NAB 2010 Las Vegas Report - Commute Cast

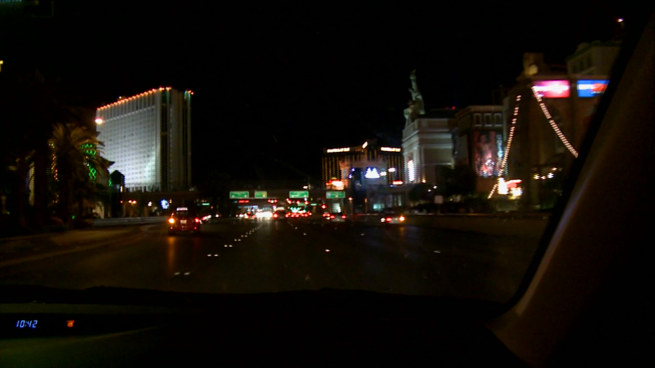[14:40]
Uh, yeah. So, anyway, right now, we are on our way to Tropicana. There's the MGM.
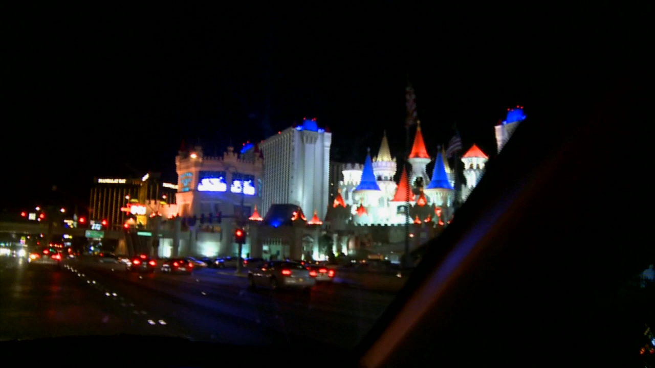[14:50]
There's, you know, uh... Yeah, that one. Excalibur. Mandalay Bay. Oh, you can't really see Luxor. New York, New York, and the crazy coasters.